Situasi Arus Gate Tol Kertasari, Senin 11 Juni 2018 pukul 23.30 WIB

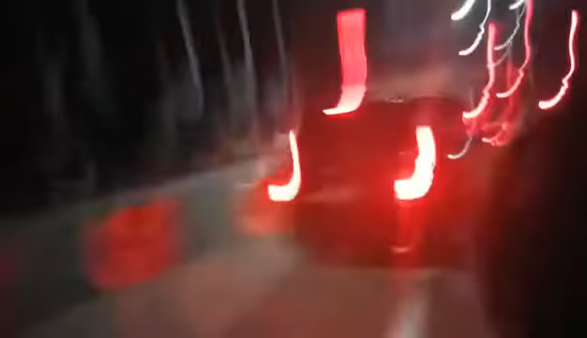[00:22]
Arus lalu lintas sangat lancar sekali Dan untuk tol gate atau gerbang tol tidak dibuka semua Mengingat arus lalu lintas kendaraan yang datang dari arah baut memiliki umur